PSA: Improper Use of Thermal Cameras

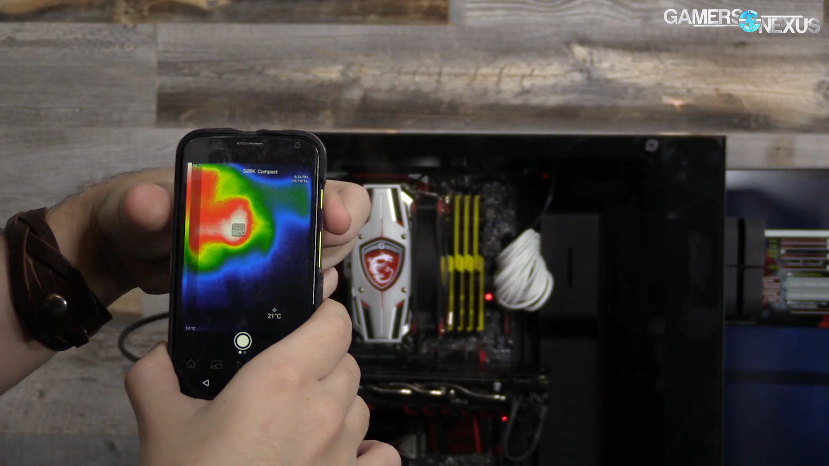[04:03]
On screen: spot 21°C
So right now we're looking at the case in front of me, and what it's showing is with the side panel on, we have Prime95 with LFFTs running on the system and Furmark running. So this is a very tortured machine. It's an S340 Elite, pretty bad cooling performance, as we've shown. But the temperature's here. It's saying, well, if you point out the CPU cooler area, which, by the way, you'll notice this very bad resolution, which you'll see it improves when I remove the glass. The CPU cooler area is clearly there. It's somewhere around 35 degrees, according to this.
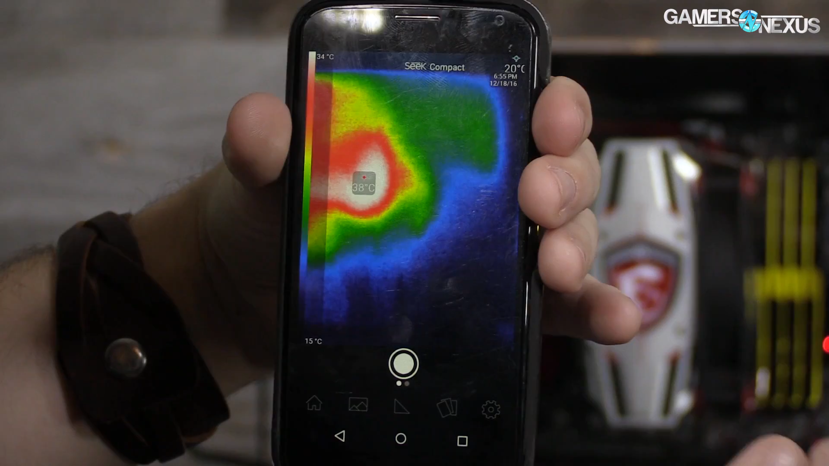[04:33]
On screen: spot 38°C, scale top 34°C, scale bottom 15°C
But there's a big flaw, and that's that there's reflection in the glass. So if we – I can see your legs. Where's my hand? So he can actually – you can see Andrew the cameraman's legs reflected right here,
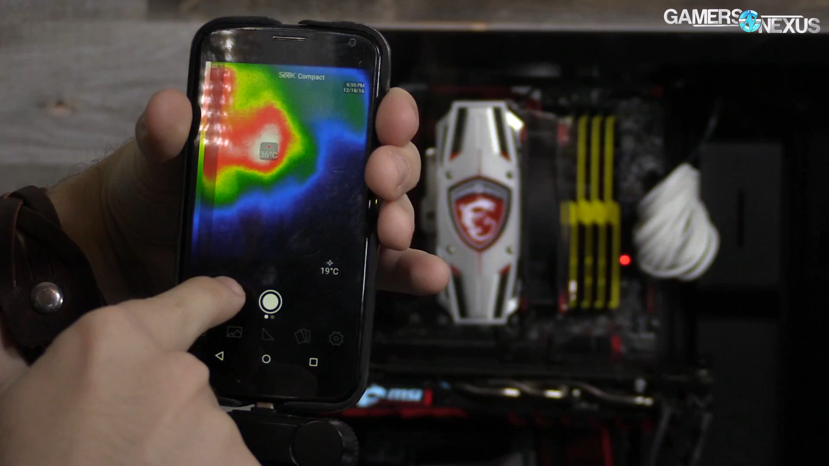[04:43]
and I think part of my body is reflected here. That's not good. That means you can actually see my hand moving around there in the background, too.
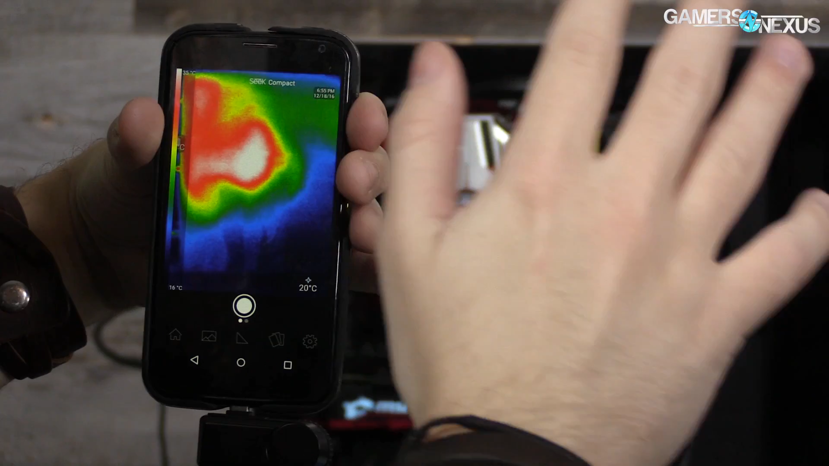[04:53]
On screen: spot 20°C
It's not quite as easy to see, but there it is. Over there on the far right side, you can see the hand reflected. That's useless. That's not the temperature of the inside of the case. That's the temperature of what's being reflected.
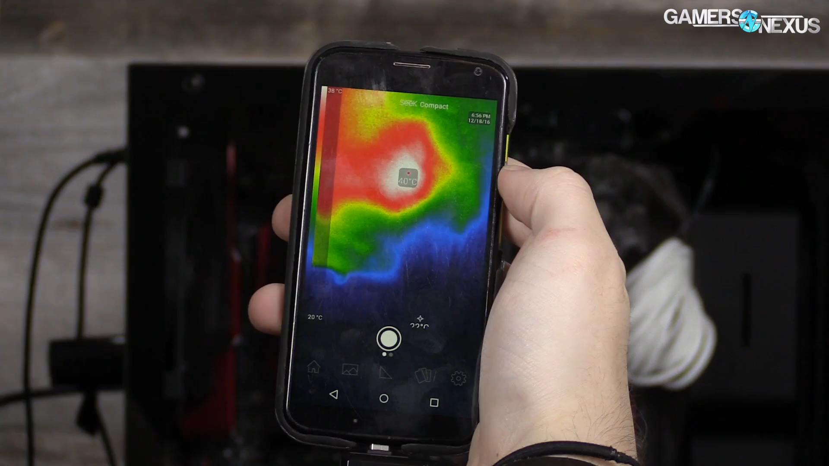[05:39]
On screen: scale bottom 20°C
Let's remove that panel and see how things change.
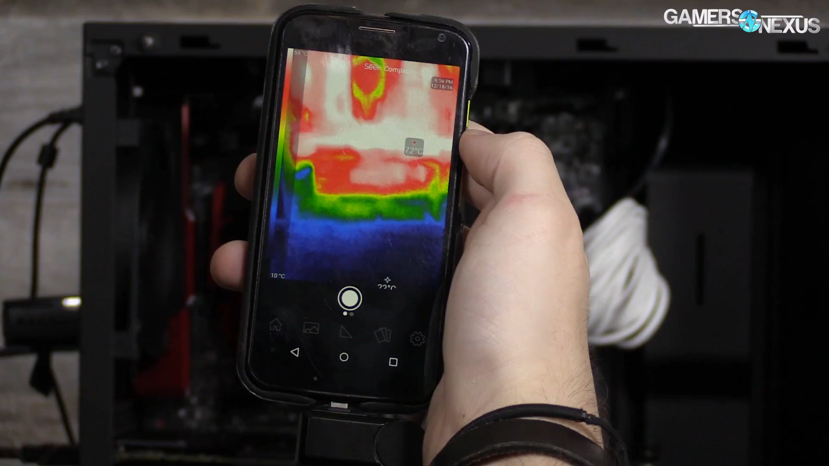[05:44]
Now we can see the computer. Much different. Let me put this glass down.
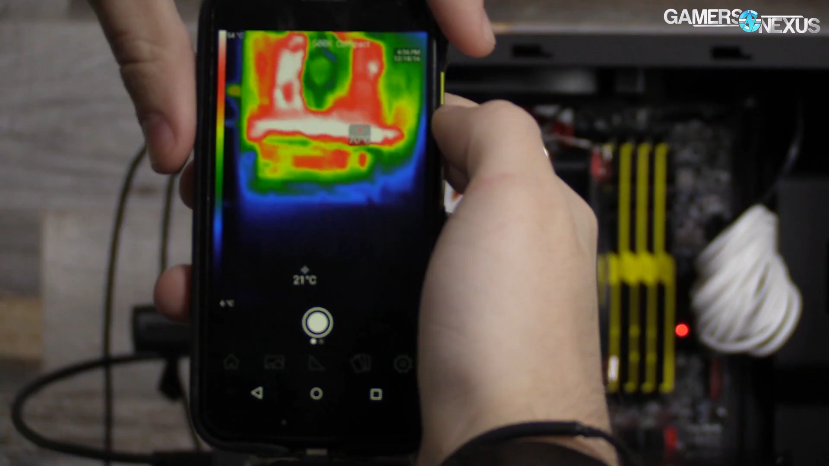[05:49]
So now we can actually see the components. You can individually make out the CPU cooler. That's the MSI cooler. You can see the GPU, the backplate, and the VRM area is about 70C from this distance, which is another flaw in these things.
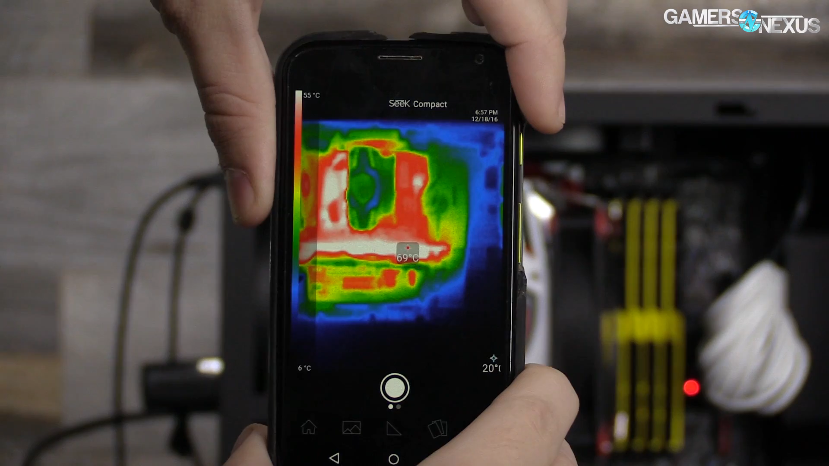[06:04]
On screen: scale top 55°C, scale bottom 6°C
And then we can see the individual motherboard components. You can even kind of see the RAM. This is obviously a far different temperature. Now, I would not recommend ever taking measurements of components with this because that's not looking at diode temperatures.
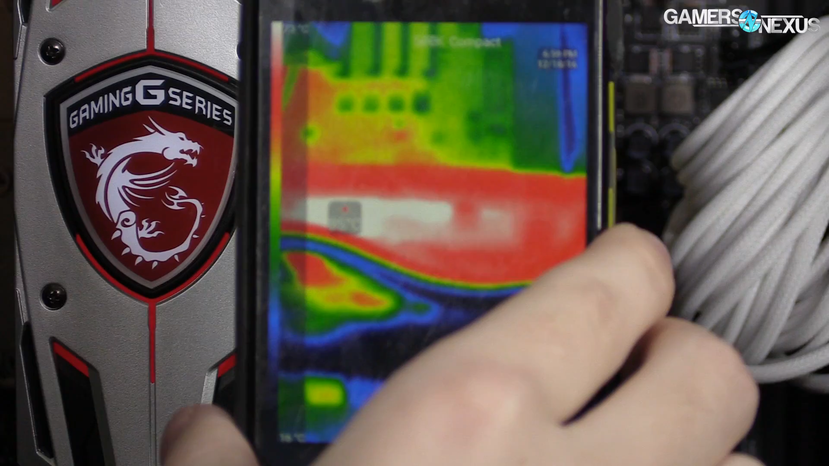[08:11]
This is looking like – let's see. Let me use my hand here to pinpoint. There's my hand. So there is the heat pipe. Move my hand. And that's in the red-white area. So it's somewhere in the 70s, high 60s, 70s-y area. It's not white-hot. That's up here, closer to the PCB.
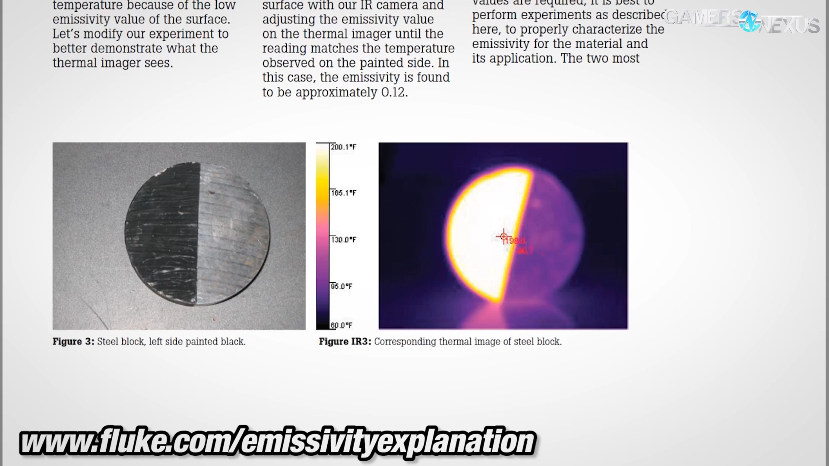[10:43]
On screen: scale top 200.1°F, scale bottom 60.0°F
And they report a difference of more than 100 degrees Fahrenheit between the two halves. So this is a piece of steel that's been put in an oven.